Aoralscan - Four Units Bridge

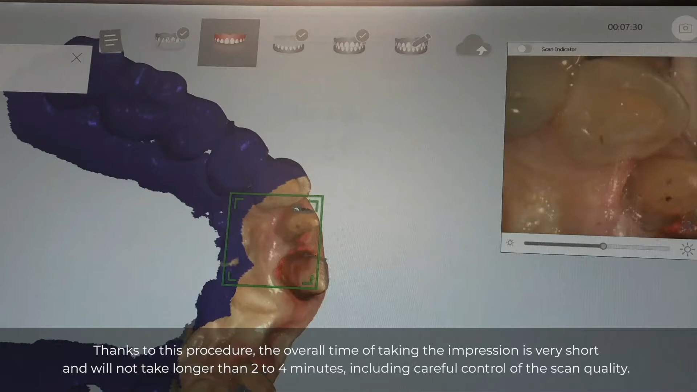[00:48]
Thanks to this procedure the overall time of taking the impression is very short and will not take longer than two to four minutes including careful control of the scan quality.